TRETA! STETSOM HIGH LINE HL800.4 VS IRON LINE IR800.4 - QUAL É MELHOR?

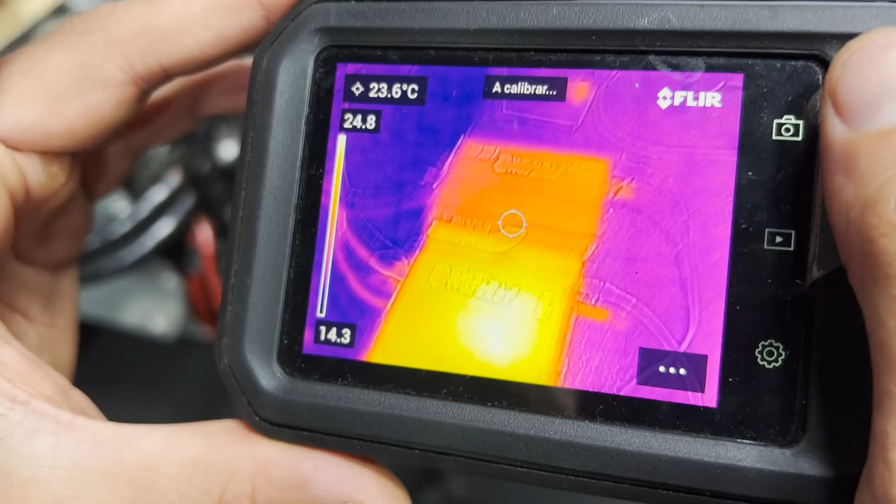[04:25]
On screen: spot 23.6°C
Ó, o Ironline nem fez cosquinha, cara.
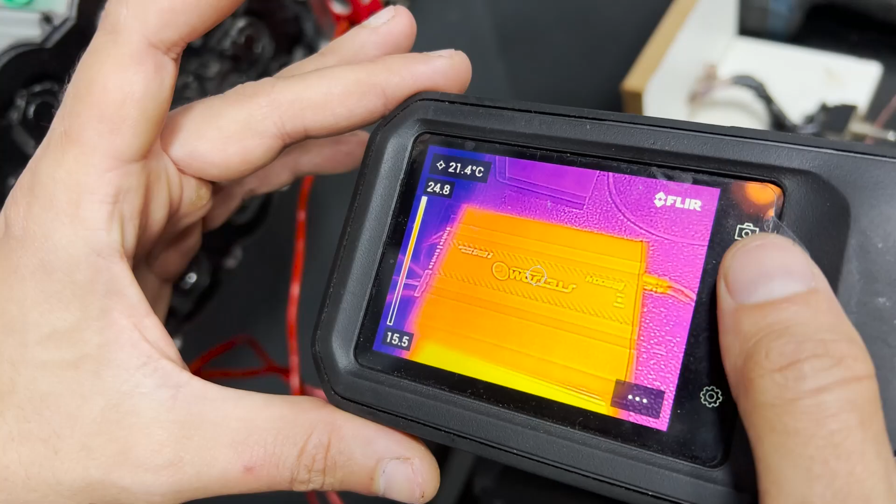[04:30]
On screen: spot 21.4°C
21 graus no ponto que a gente está colocando aqui. E o Highline 24, 25 graus.
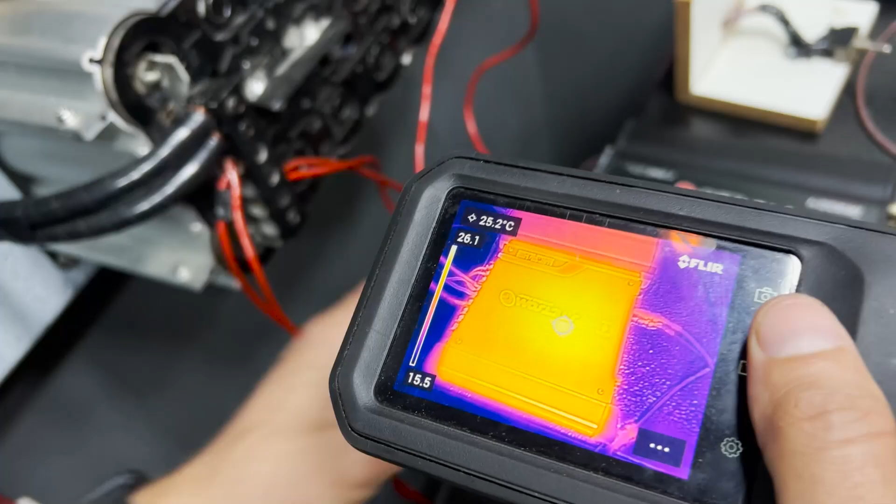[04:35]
On screen: spot 25.2°C
Não tá quente, quente. Olha, minha mão tá bem mais quente. Ele não esquentou a ponto de dar qualquer tipo de problema e tal.
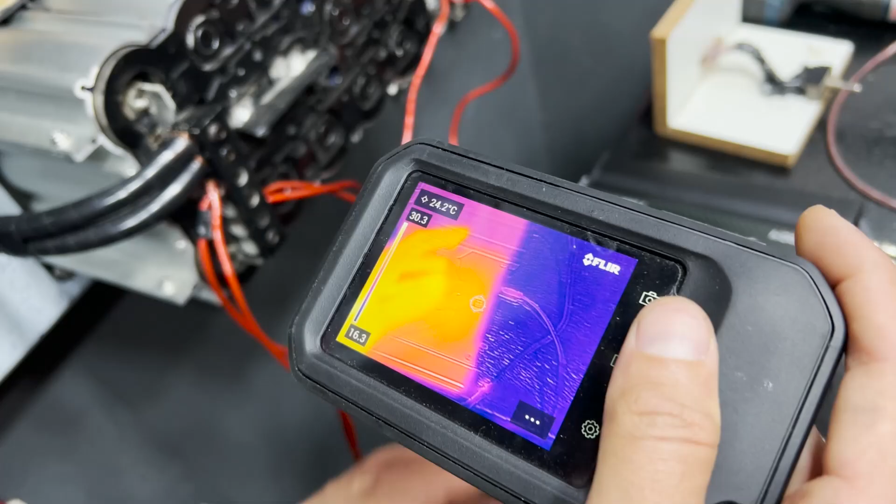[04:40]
Mas só a título comparativo, ponto pro Ironline, tá vendo?